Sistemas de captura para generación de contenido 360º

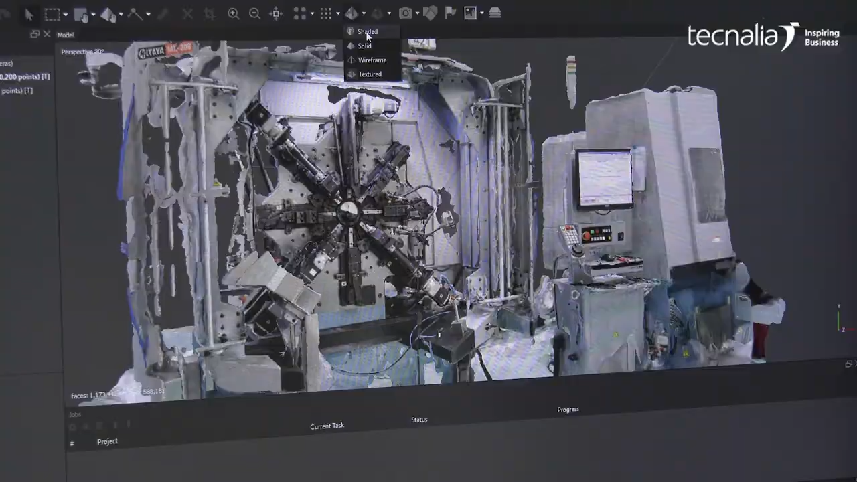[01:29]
generar modelos 3D de máquinas o para cosas tan etéreas como el arte.
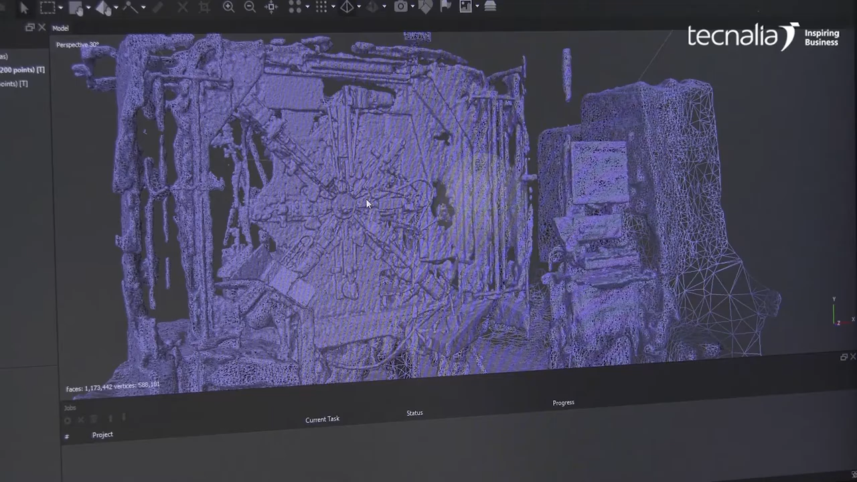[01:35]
Para generar contenido 3D lo que hacemos es sacarle 40 fotos en un instante.
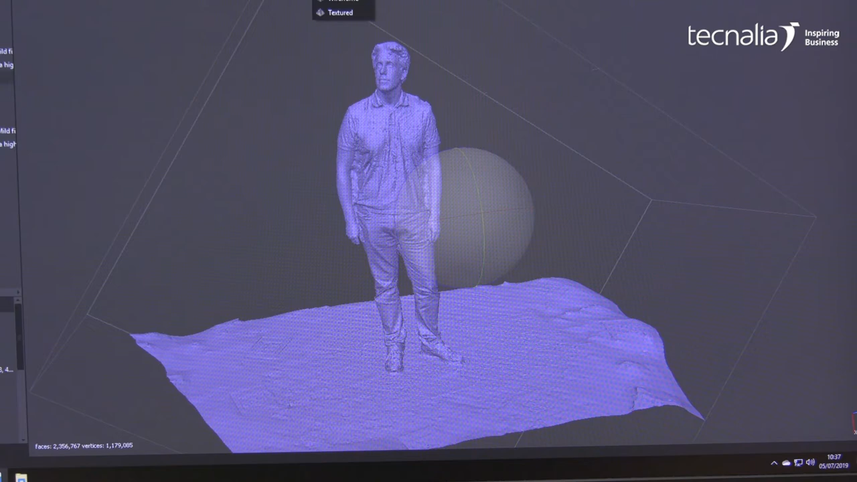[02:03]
sincronizarlos y poder conseguir de cada frame el modelo 3D de ese momento y luego, para luego unirlo en una animación de malla y generar el contenido de vídeo volumétrico.